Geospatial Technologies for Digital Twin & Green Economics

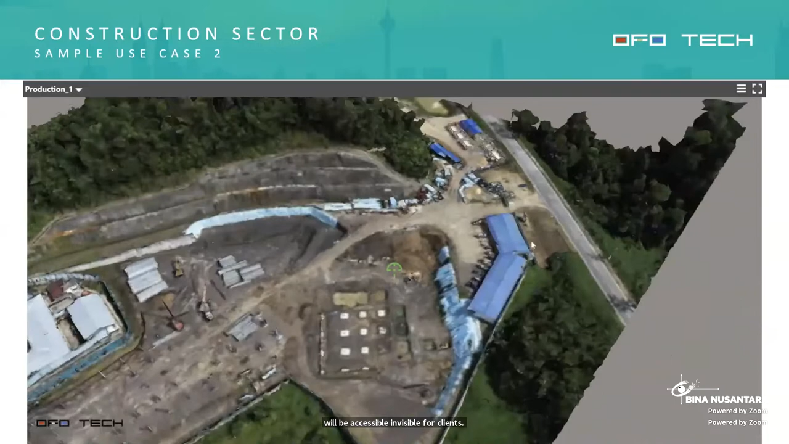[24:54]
2D data for this point asset can even be reformed into 3D reality mesh or even point cloud, so that thereby enabling clients, contractors,
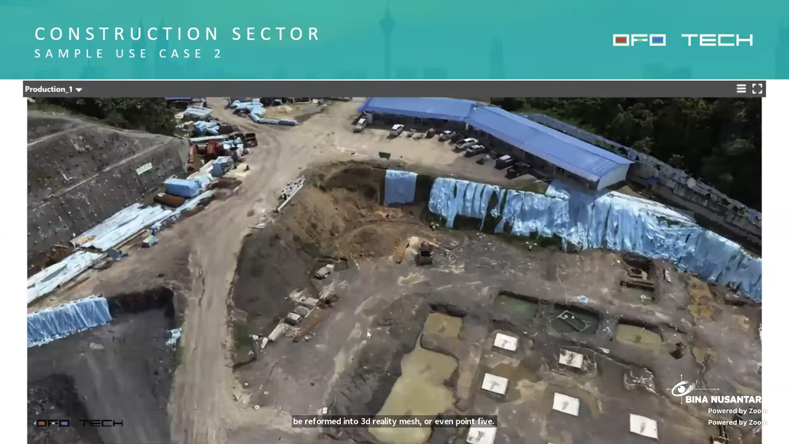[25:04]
consultants to be able to get more multidimensional viewing of the site construction itself.
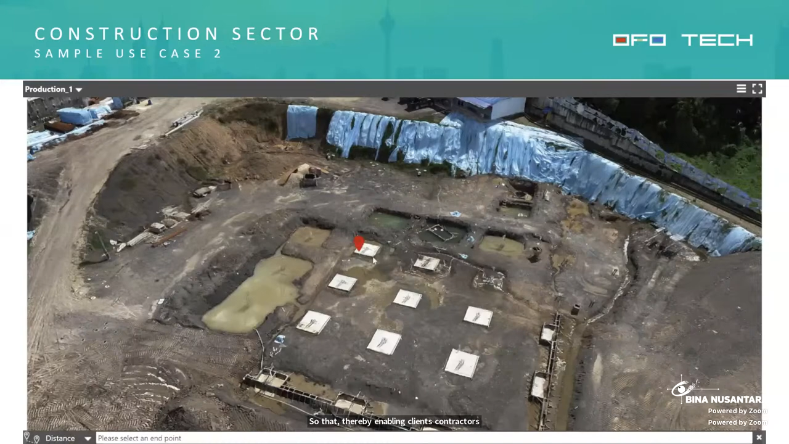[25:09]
So basically, in terms of project monitoring,
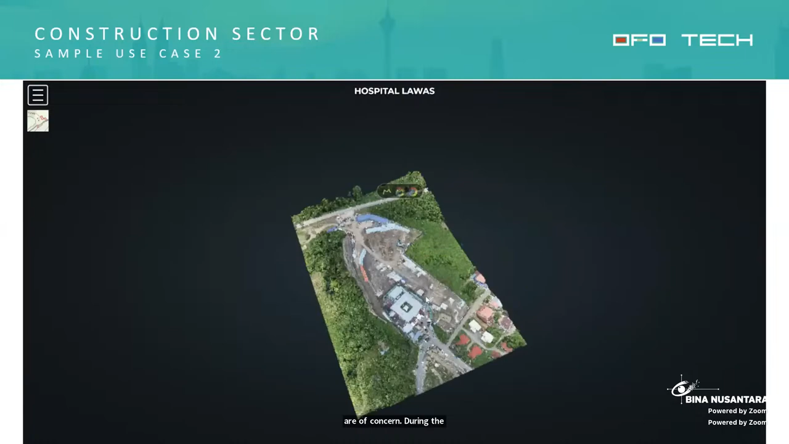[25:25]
that which would be machinery, manpower, and material.
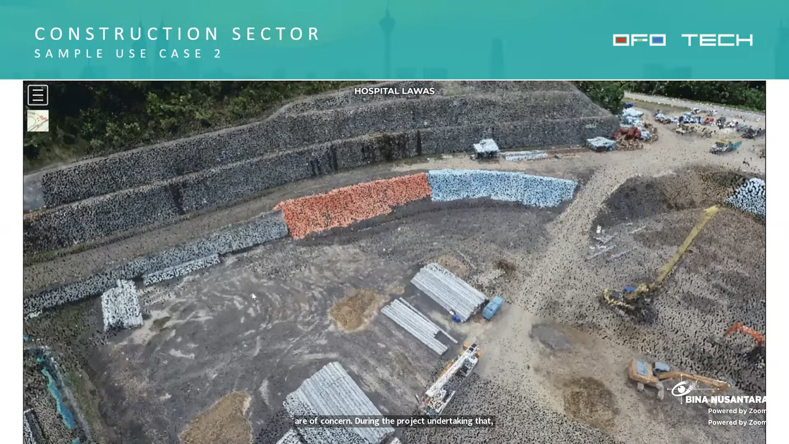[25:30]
So with these three M's, this will constitute the project's progress or success, should these three M's be correct.
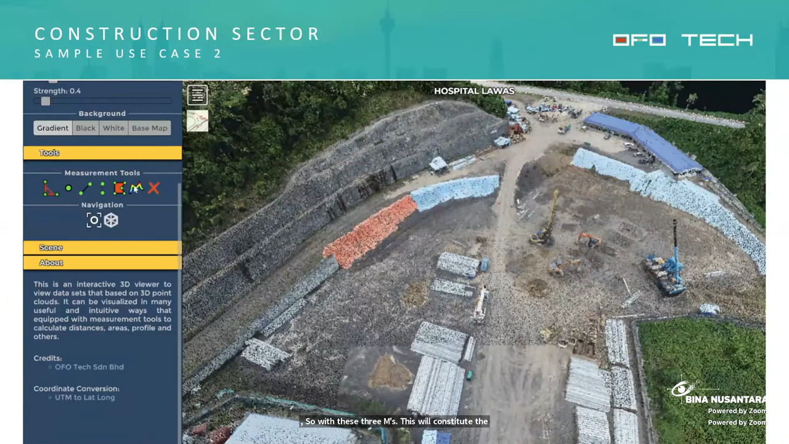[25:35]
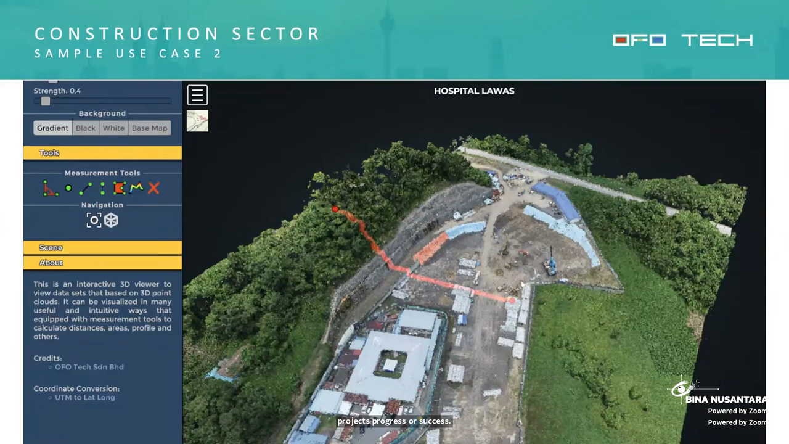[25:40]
So with this system, digital twinning, we can enable to monitor and validate that everything is on site itself. So here you see other form of analytical perform,
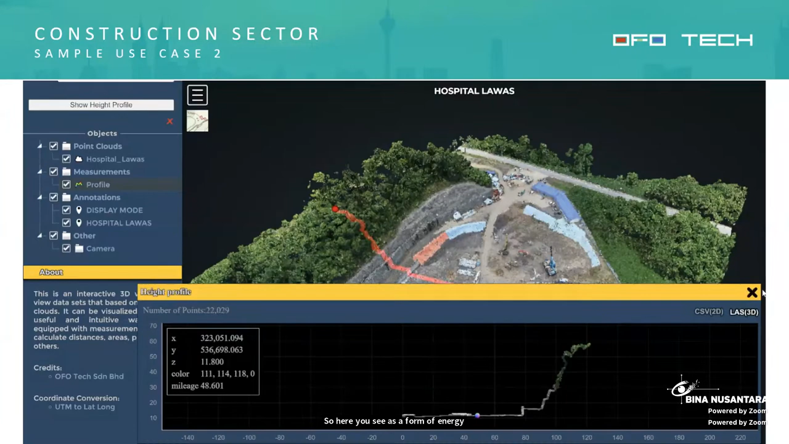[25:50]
cross-section analysis, length, distances, volumetric measurement,
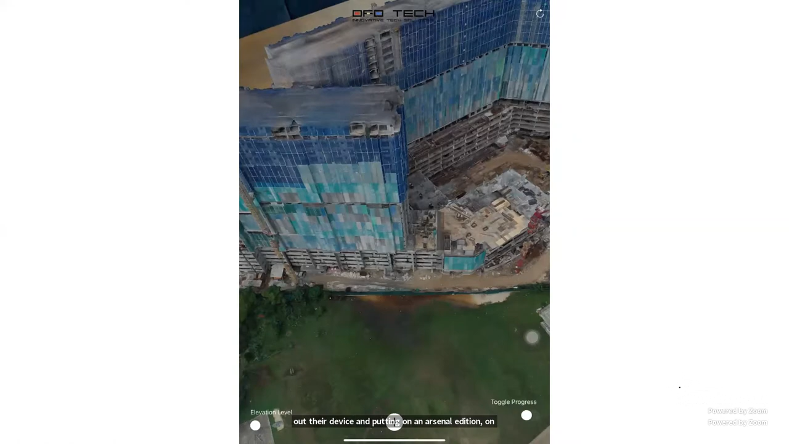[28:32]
What you see here is exactly what you get on the ground.
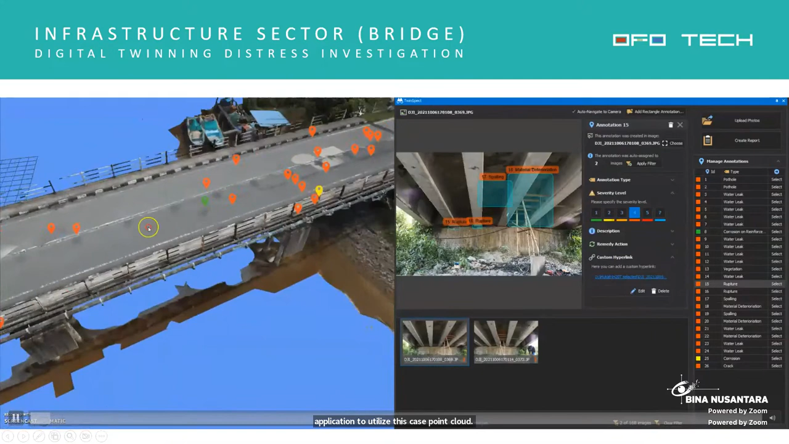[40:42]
So in the next slide, other potential application to utilize, in this case, point cloud, integrating with automated AI, of course. You can actually monitor the 3D simulation itself in terms of bridge monitoring to
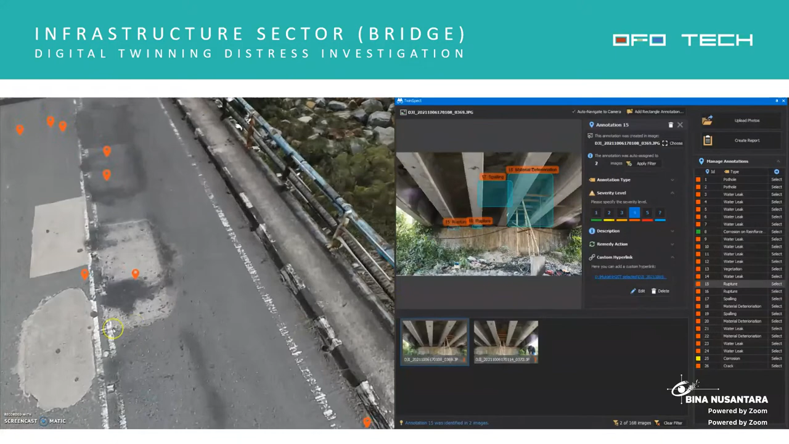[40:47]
ensure the structural integrity of the bridge.
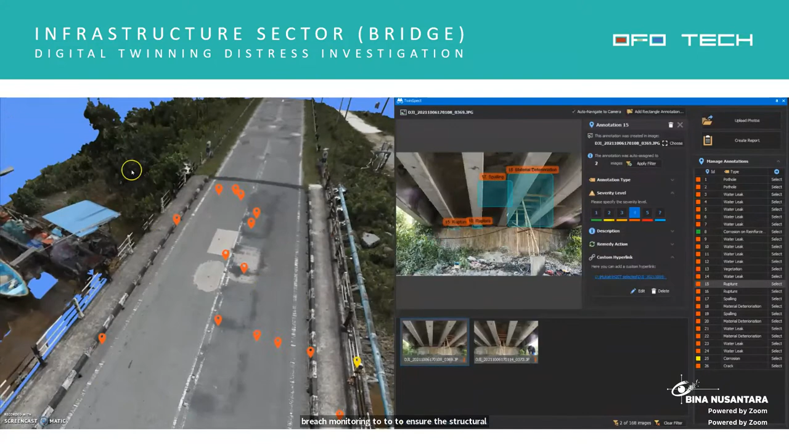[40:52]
There are various methods that can be deployed. Here, one of it, you can see our clients monitoring some aspects of the bridges, both top and on the bottom,
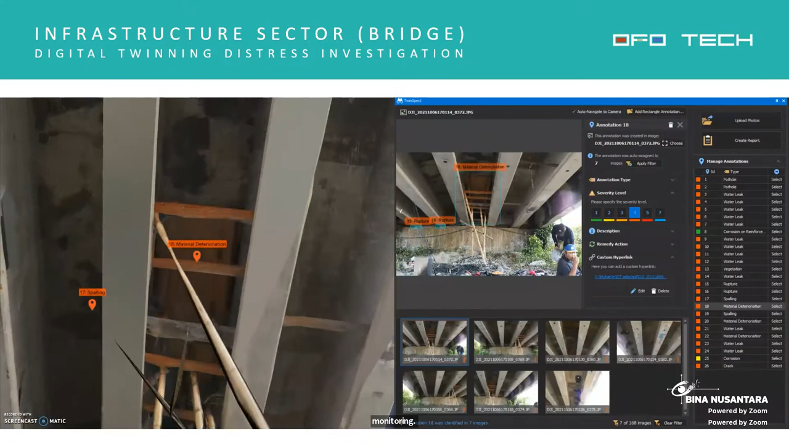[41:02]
in order to ensure that everything is as required.
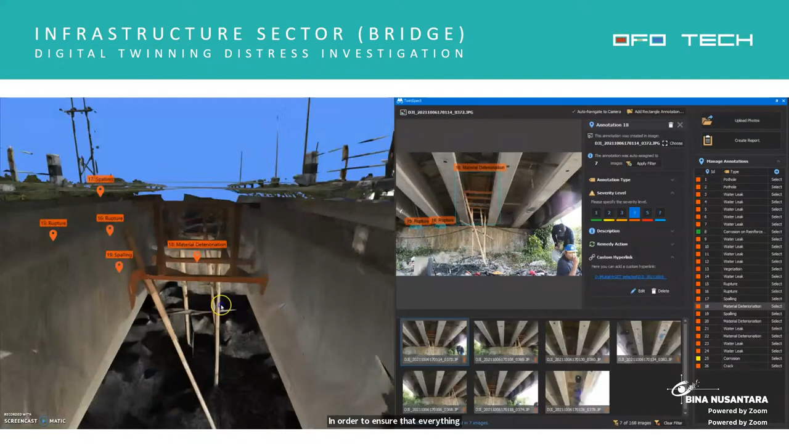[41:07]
So you see the clarity, very nice.
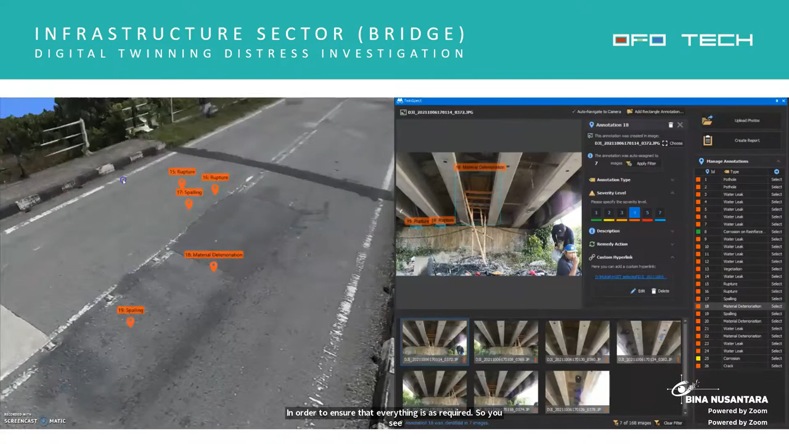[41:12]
This is a mesh, a reality mesh.
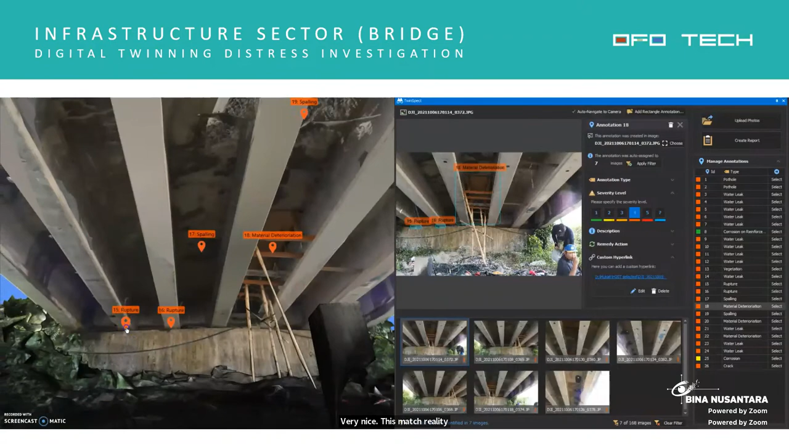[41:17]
So a very good clarity visual that can be offered simply using a drone, flying a drone.